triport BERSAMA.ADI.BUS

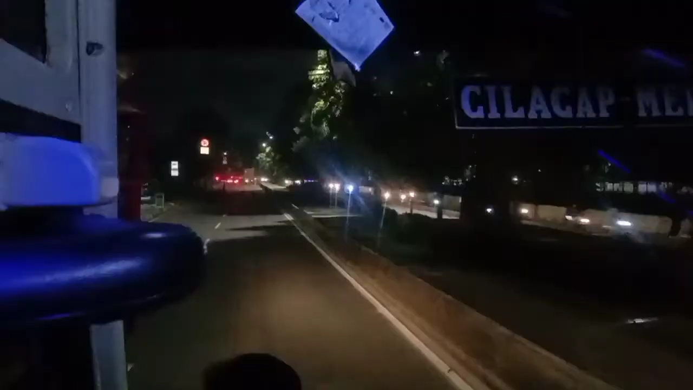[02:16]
Oke, saat ini jalan dan mogok terpantau lancar nih.
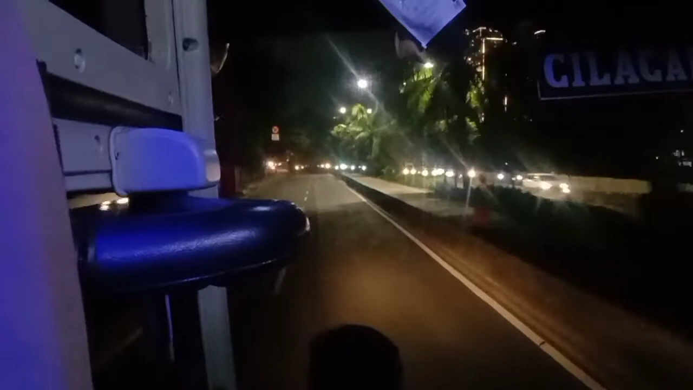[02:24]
Masih bersama Adibus ya.
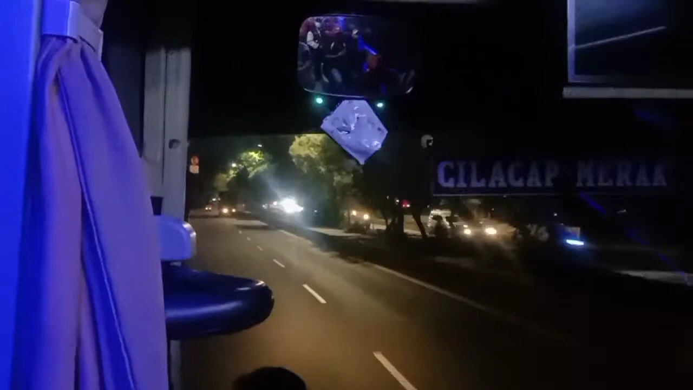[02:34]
Adibus sendiri ini ada jurusan Jakarta Purwokerto Wonosobo Purbalingga dan Cilacap lintas Bumi Ayu ya. Sekarang kita lagi di jalan dan mogok ini exit keluar dari Terminal Kalideres.
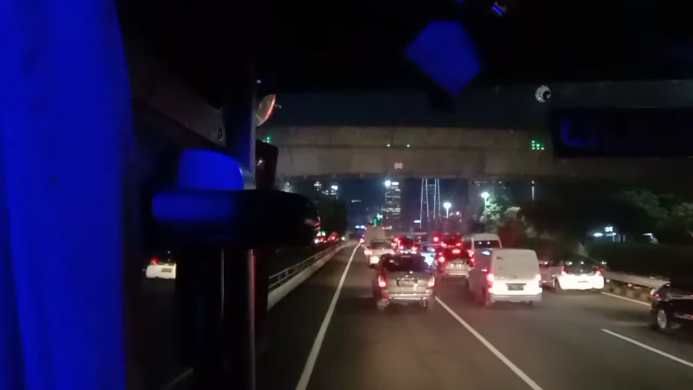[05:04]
Tolnya terpantau padat. Padat terangnya malamnya weekend. kita masih di kabin Adibus ya. Tadi kita start dari Kalideres terus reservasi penumpang dulu dari agen ke agen, dan saat ini kita udah di tol kota nih ya, di tempatnya Semanggi.
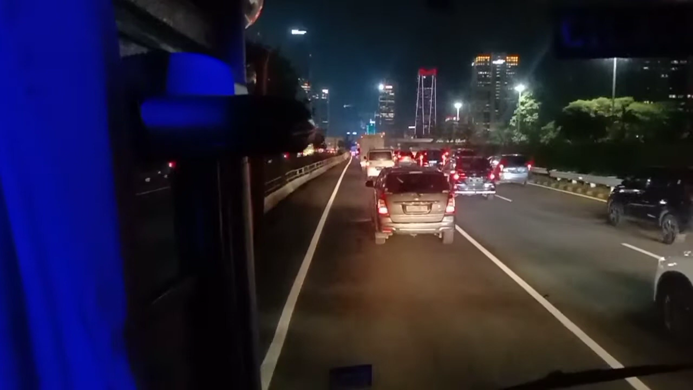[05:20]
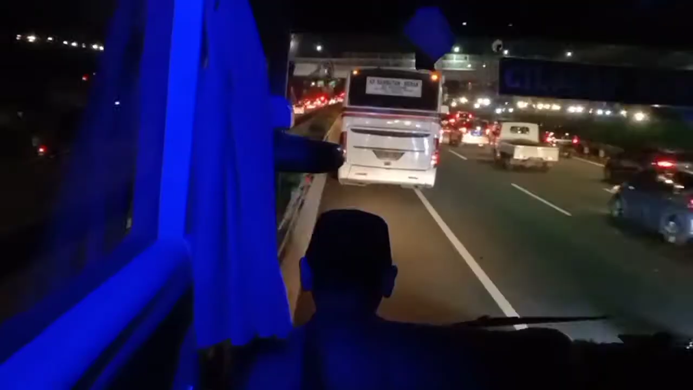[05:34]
Oke, Mas Bro, sekarang udah mulai lancar nih. Masih di tol kota ya, masih terpantau padat nih. Masih bersama Adibus dengan jurusan Jakarta Wonosobo. Kecepatan saat ini kita ada di 20 km per jam.
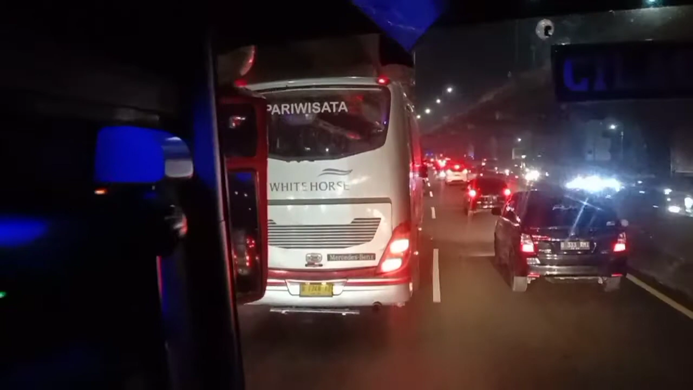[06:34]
Sekarang kita udah masuk tol Jakarta Cikampek, masih Bekasi ini ya. Di KM berapa ya ini ya? Sepertinya masih di Jati Asih ya. Tol Jakarta Cikampek kurang lebih KM 10 ini ya. Iya, KM 10. Oke teman-teman, ikutin kita terus trip report dari Jakarta menuju Purwokerto bersama Adibus.
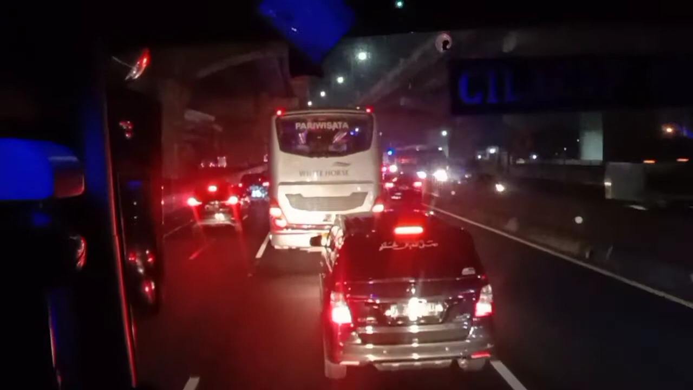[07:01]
Udah masuk Cikarang kita, Mas Bro. Udah Cikarang perbatasan Kerawang nih. Bentar lagi kita masuk Kerawang nih. Masih bersama Adibus.
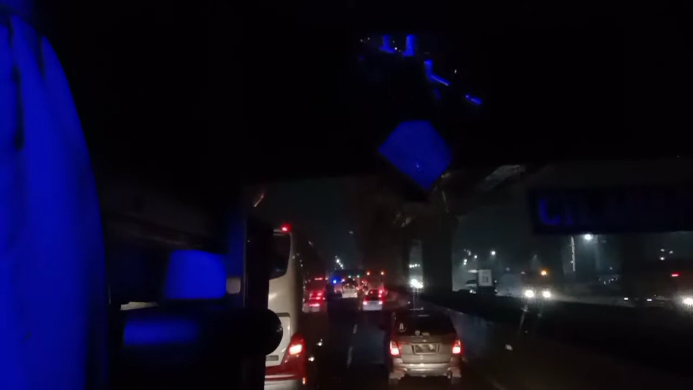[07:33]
Sekarang kita KM24 ya. Yes.
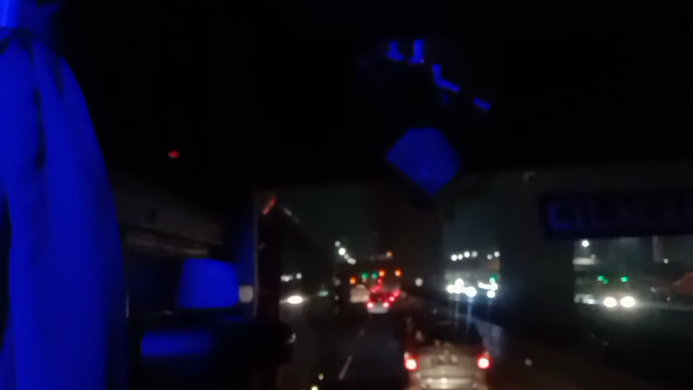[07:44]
Jalan mulai terpantau lancar nih, Mas Bro. Tadi kita habis kesendat sedikit. Lalu kita juga ada Paris. Sekarang kita ada di KM24 tol Jakarta Cikampek.
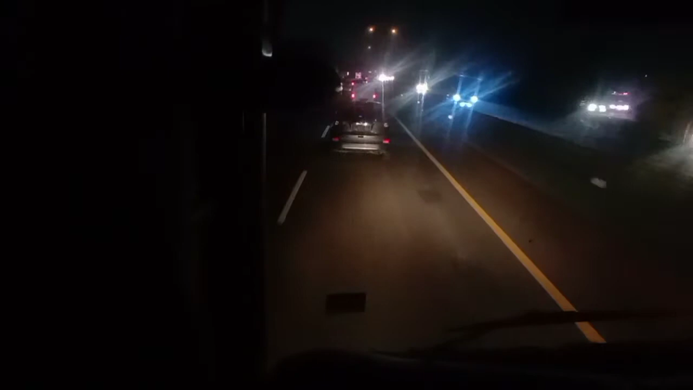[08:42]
Sekarang kita udah di KM54 yang udah mulai lancar alhamdulillah. Tapi sekarang kita udah di Kerawang.